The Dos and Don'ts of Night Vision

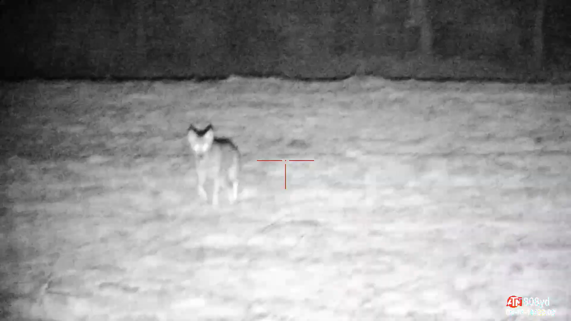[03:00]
recording i pushed the recording button first because
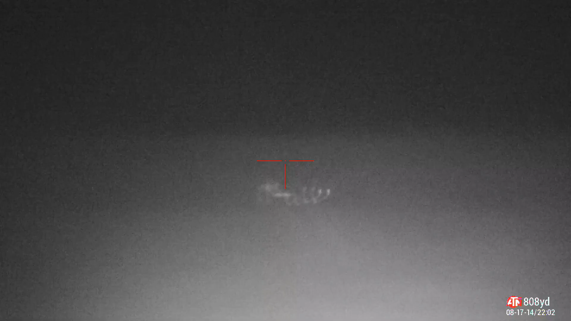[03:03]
i knew as soon as that ir hit this coyote it was
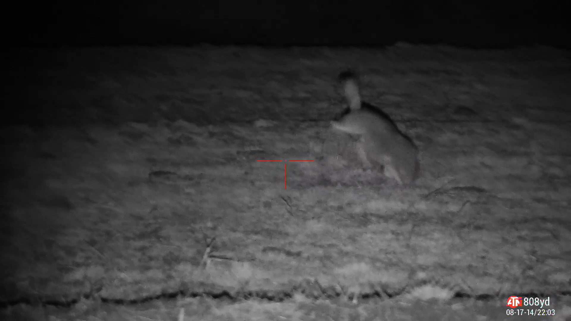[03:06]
going to be quick a quick shot because of the reaction that animal i read the body language the coyote's head obviously came up to alert
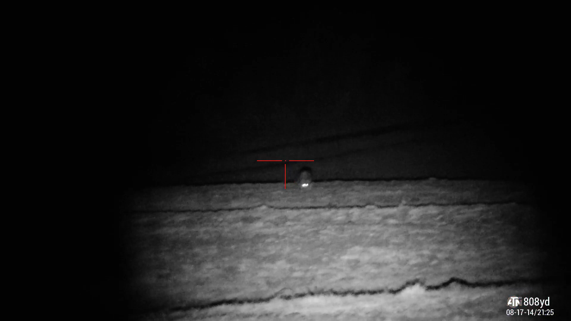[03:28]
and i watched his reaction he kept coming along he kept feeding like nothing happened now i can get a lot of that long footage that you see
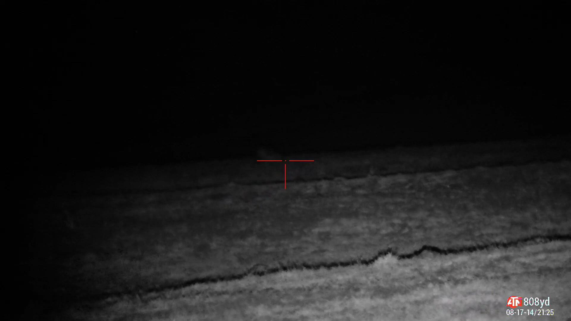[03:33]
every situation is not like that guys see that long ir on there and they see a lot of great footage and they want that i understand that you want that footage but the body
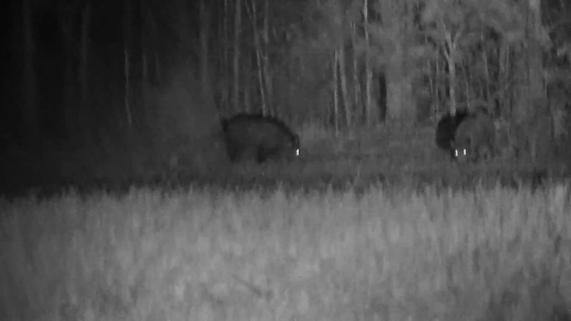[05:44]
adapting another adapting you're going to see in last night's hunt i'm on the left hog
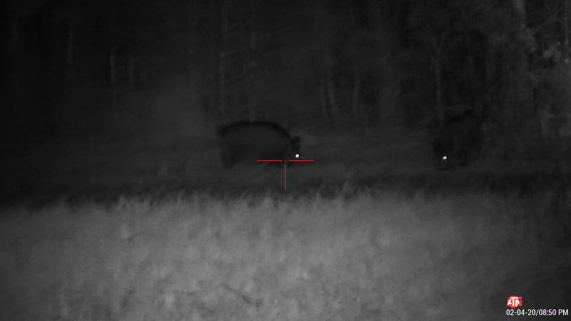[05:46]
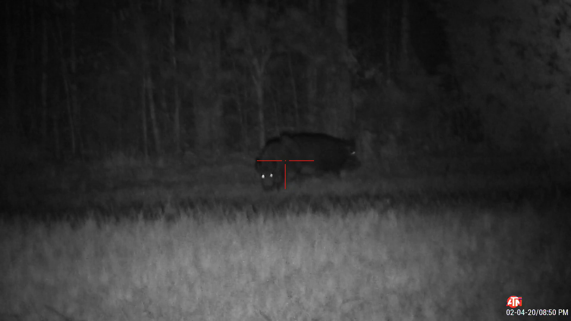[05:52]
that hog goes behind and i tell him i'm on the left hog he has his choice of either two right hogs that hog goes behind another hog and
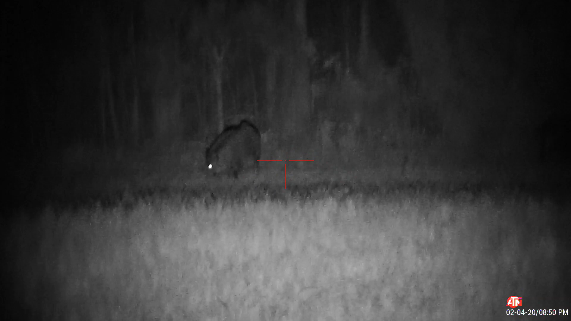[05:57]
goes into his zone now i stay on the left hog the left hog is mine
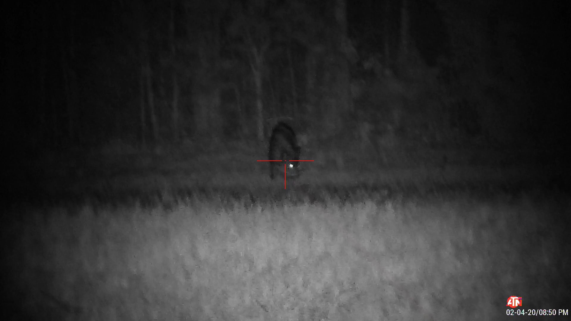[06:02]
both of these are his that beam starts flying around like a kid in a halloween
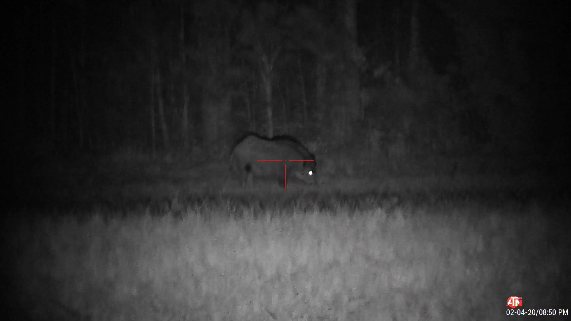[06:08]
store with a brand new lightsaber his beam is moving left and right at light
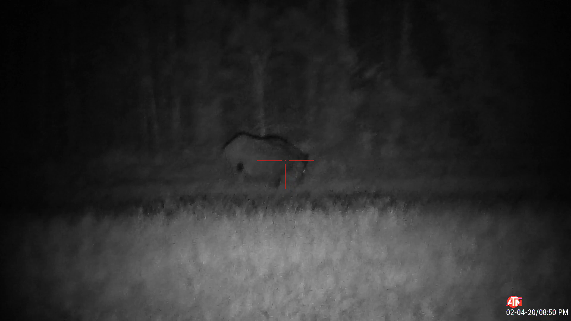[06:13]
speed he's breaking light speed with his ir light
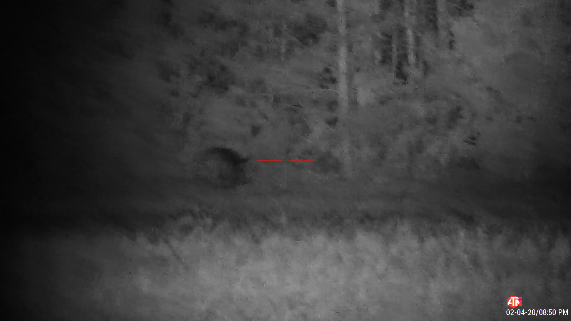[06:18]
common sense tells you we cannot do that we cannot have that light swinging around like that they are going to notice that and that's exactly what happened the first one catches it